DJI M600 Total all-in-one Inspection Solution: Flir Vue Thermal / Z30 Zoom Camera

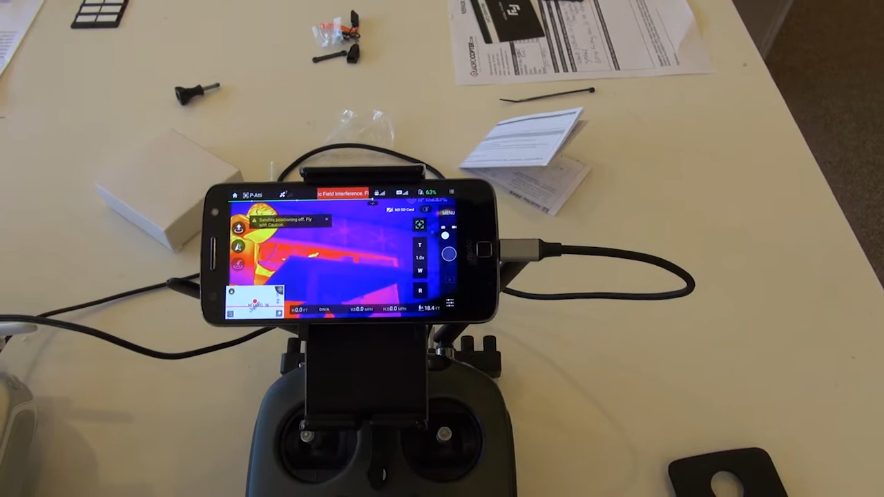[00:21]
I'll go over that in just a moment. But in this case the pilot likes to use the thermal as his FPV and his coordination camera as well.
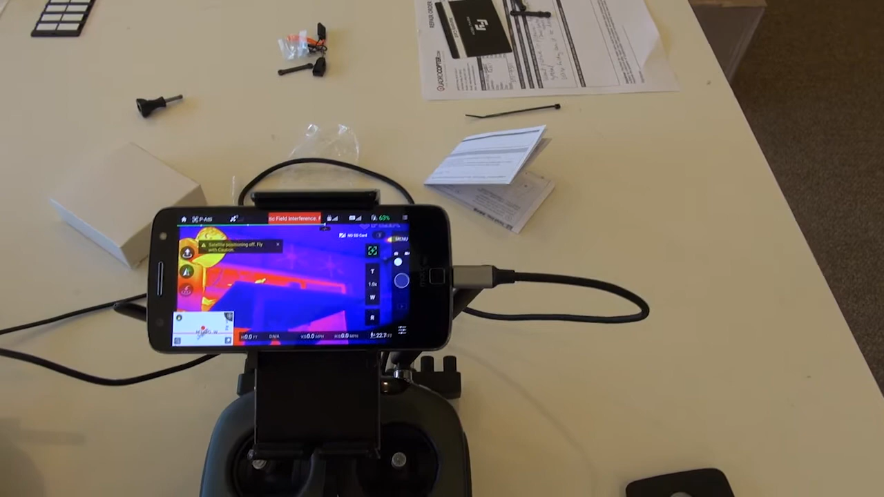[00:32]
So that's why the pilot controller is set to thermal. The second operator controller over here is set to the Z30.
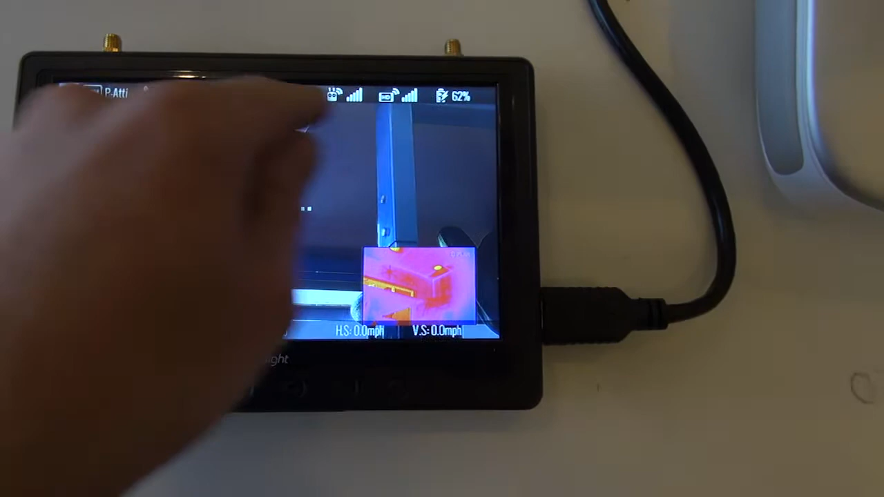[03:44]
I could even turn off the OSD if you just want a clean picture.
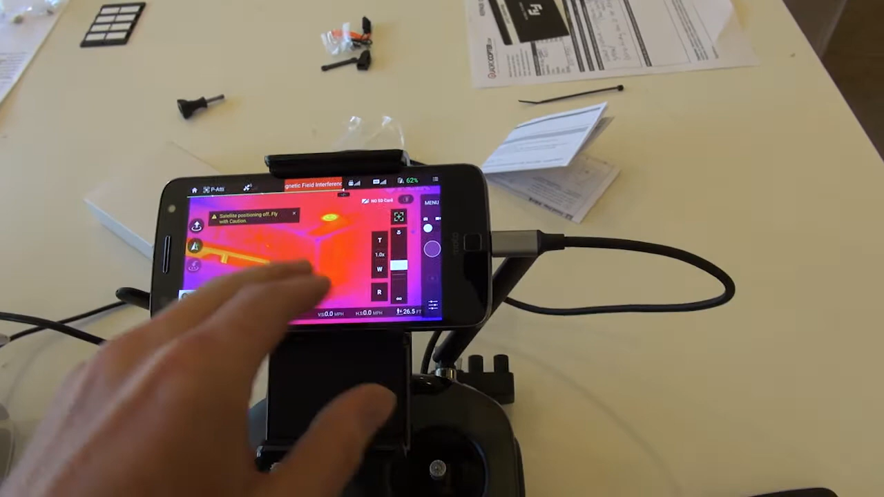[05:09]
You also got to be careful on the pilot side. You can also control your zoom for the Z30. So the pilot just needs to make sure that he's not changing any of the other settings that the second operator is when he's looking at or inspecting something. So speaking of, let's go over the controls again on how I'm controlling the thermal camera.